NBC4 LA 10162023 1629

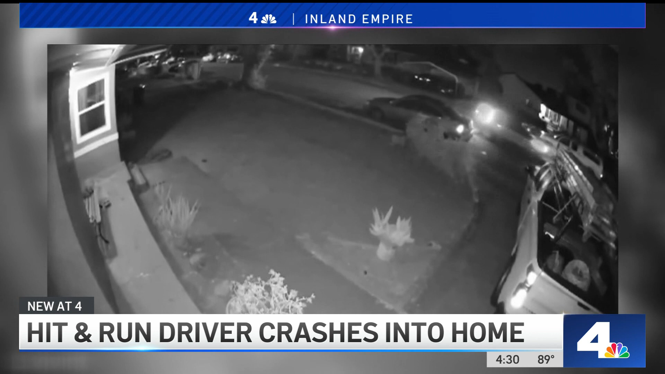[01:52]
Seconds later, it crashes into a home at the end of the cul-de-sac.